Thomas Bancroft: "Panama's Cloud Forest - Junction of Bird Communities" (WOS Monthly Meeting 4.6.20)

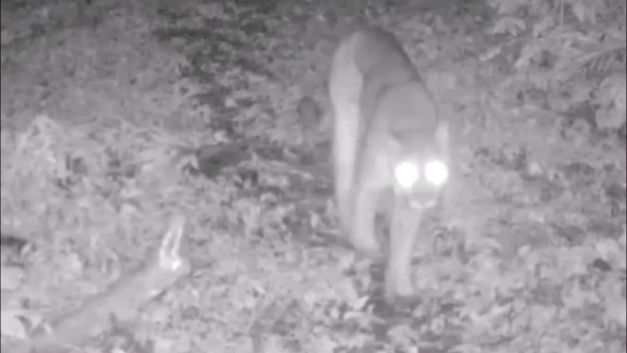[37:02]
the card out of the wildlife camera put it in his camera and there was a puma it had walked by just two hours before we were there he put the card back in as he was doing that he said nonchalantly puma jaguar likes the other side of the mountain